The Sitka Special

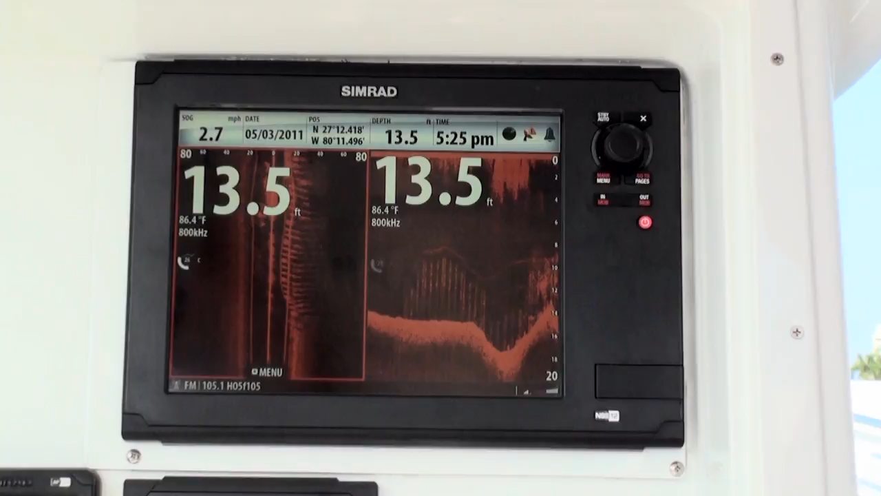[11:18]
On screen: depth 13.5 ft, water 86.4°F, speed 2.7 mph
One of the hottest selling items over the last year has been the Structure Scan sonar imaging system. What this consists of is a dedicated transducer and black box module that gets networked into any one of our NS multifunction displays.
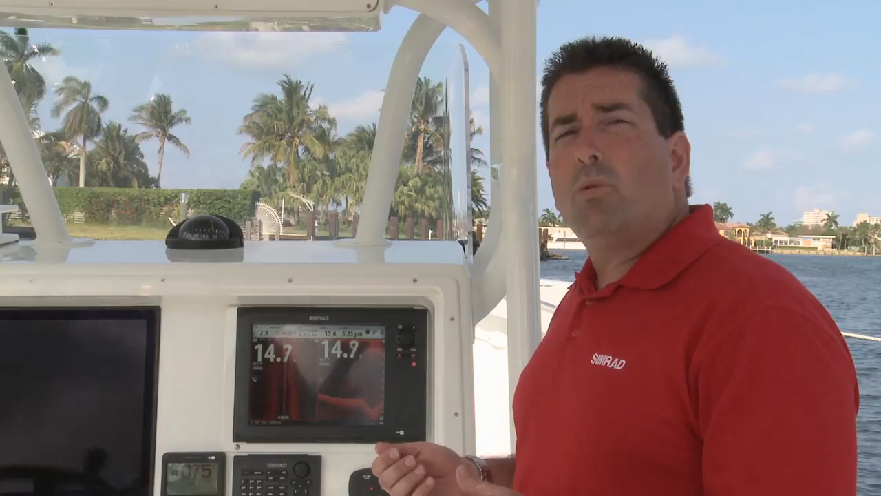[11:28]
What this now gives us is the ability to look to the left,
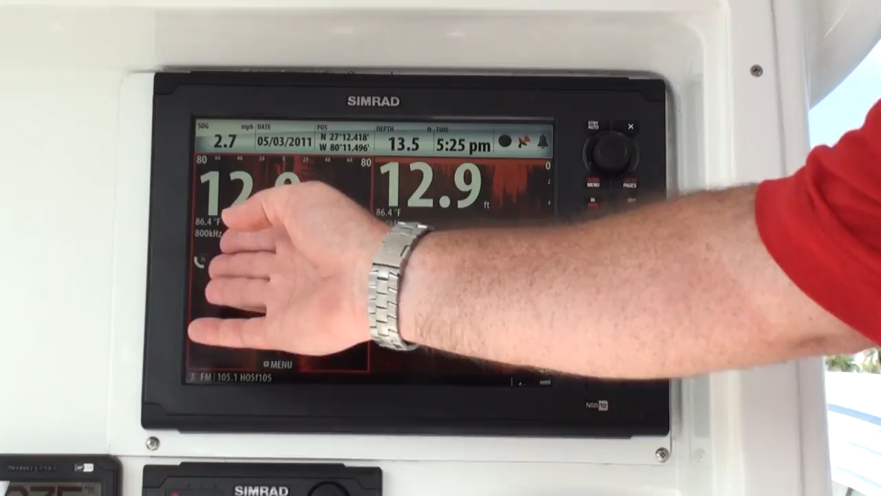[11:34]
On screen: water 86.4°F
to the right of the vessel, as well as downscan in picture-like quality. We have the ability to scroll back in time to find interesting structure or bottom to be used for fishing or diving,
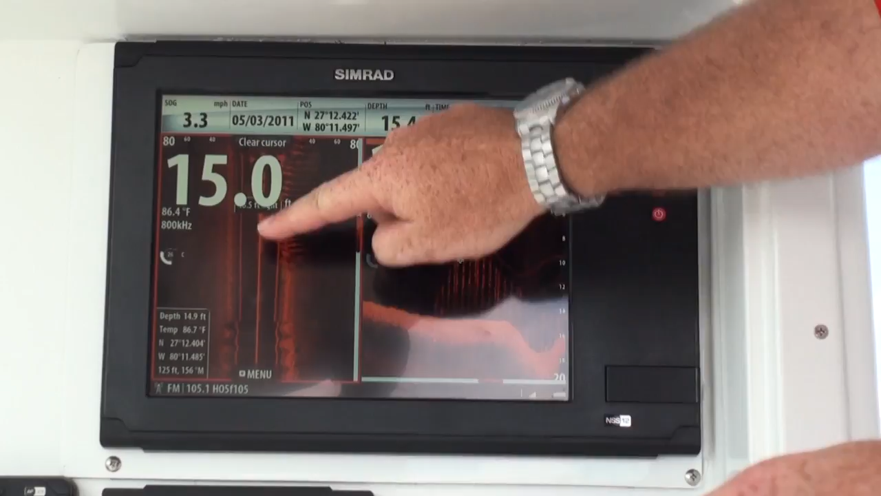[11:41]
On screen: speed 3.3 mph
and by simply touching that spot on the screen, we can now see how far to the left or right that object is,
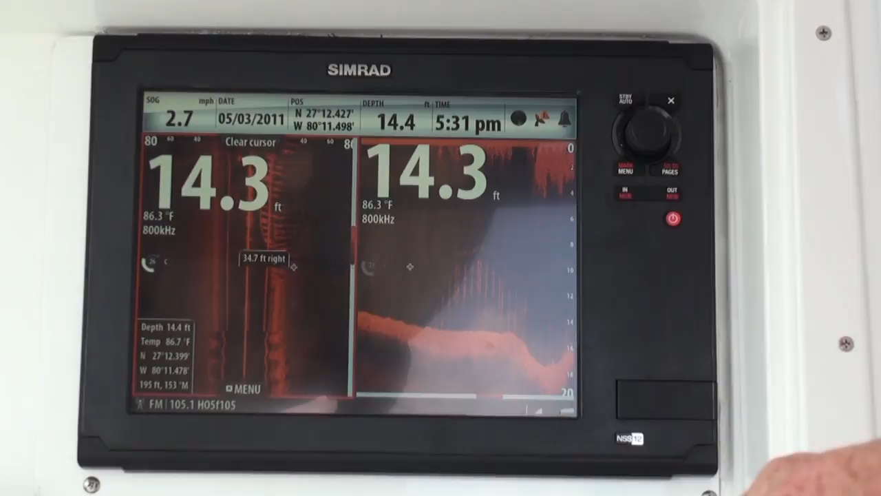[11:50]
as well as how far behind and what our heading is back to that object.